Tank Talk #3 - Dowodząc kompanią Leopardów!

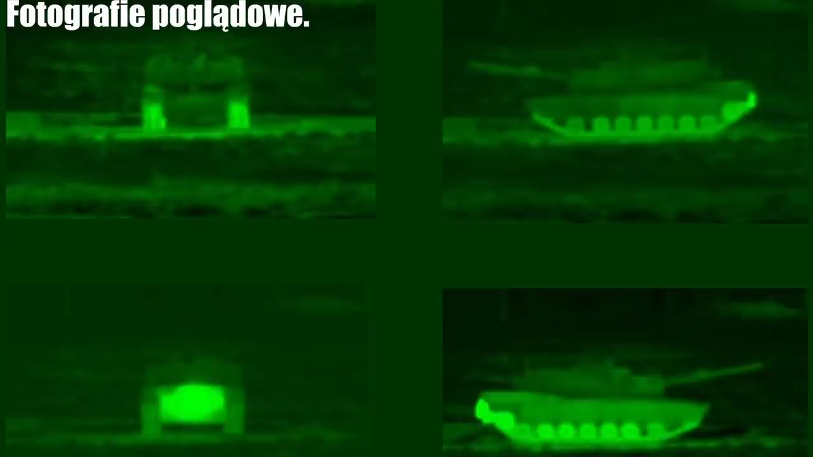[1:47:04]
Tak jakby nawet nie sam wóz, ale widać tą ciepłą strugę, tak jakby kometa ciągnęła czasem sam ogon. Jest problem taki, że na postoju jest dużo cieplejszy, no i on tego ten silnik jak ma zapalony i jak on długo stał w jednym miejscu, to nawet miałem wrażenie, że tak jak w szybkich i wściekłych były LEDy pod samochodami, taki tuning, to w kamerze termowizyjnej trochę tak to wyglądało i tak samo od boku bardzo się nagrzewało. A co do skrajnych opinii, też się dziwiłem, bo widziałem różne analizy, widziałem też,
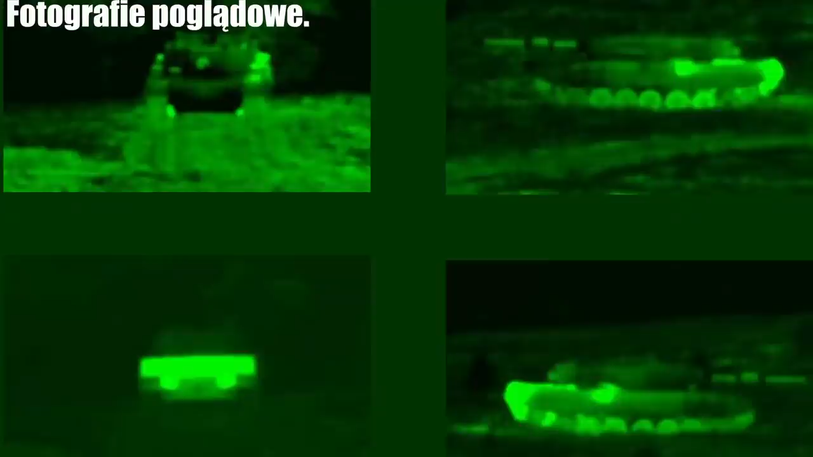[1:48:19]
to najpierw proponuję przyjrzeć się gąsienicom, czy są tak samo nagrzane, bo jeżeli są różnie nagrzane, to już albo zdjęcie jest zmanipulowane, albo warunki są inne, albo jeden wóz jeździł dłużej. Żeby porównywać i mieć jak najbardziej obiektywną tutaj opinię, to trzeba znaleźć takie zdjęcia, że one mają podobnie nagrzane gąsienice, podobnie są widoczne, podobnie są jasne, bo wtedy wiemy, że są na takich samych warunkach zrobione. No i tutaj powiem, no tak, czołg Abrams delikatnie gorzej wychodzi, no jest też ten problem z tą turbiną, Nie mówię tutaj o sygnaturę termiczną, tylko ona ma jedną zaletę.